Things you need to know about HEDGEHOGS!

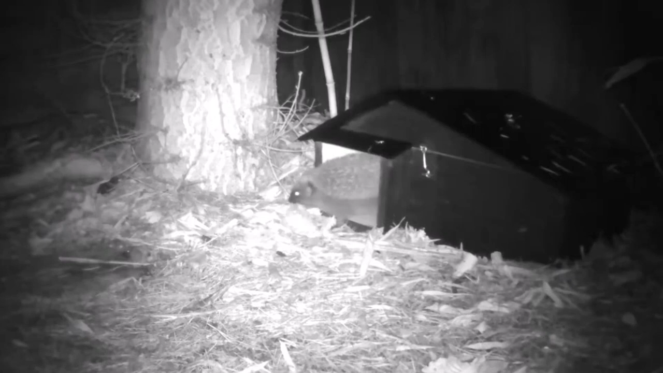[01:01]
During the daytime, hedgehogs usually sleep in a nest made of leaves, grass and other vegetation emerging at dark in search of food.
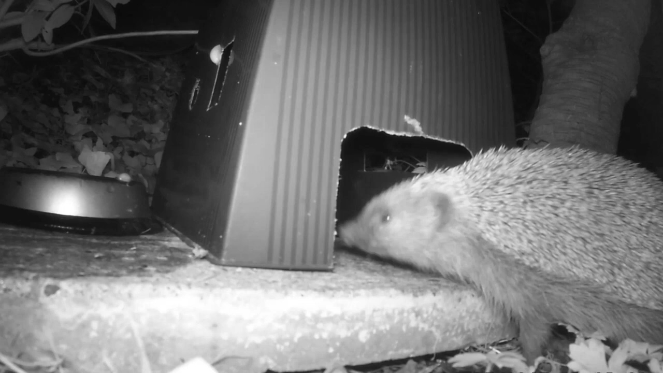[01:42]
This is usually alone in a large, well hidden nest but unlike many other animals that hibernate, if there is a warm spell, hedgehogs can wake up temporarily and go off in search of food or water.